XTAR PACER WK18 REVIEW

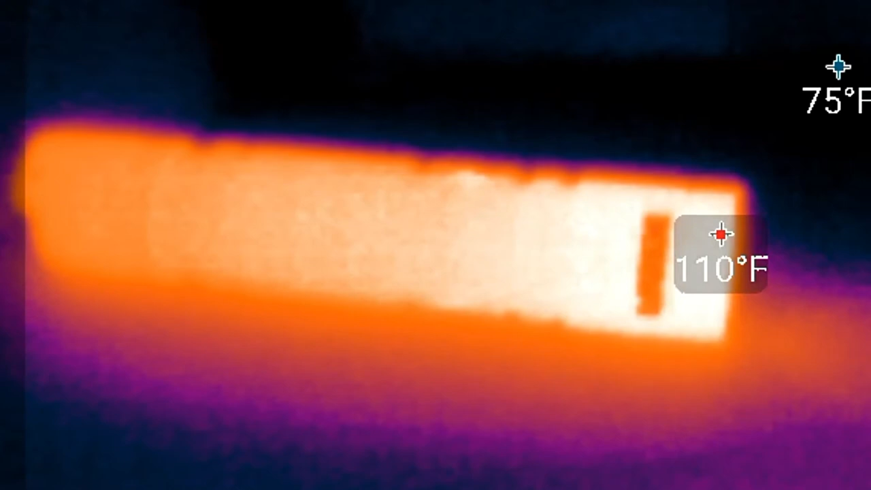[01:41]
showed that the pacer got up to 112 degrees fahrenheit or 44 degrees celsius after five minutes of use the pacer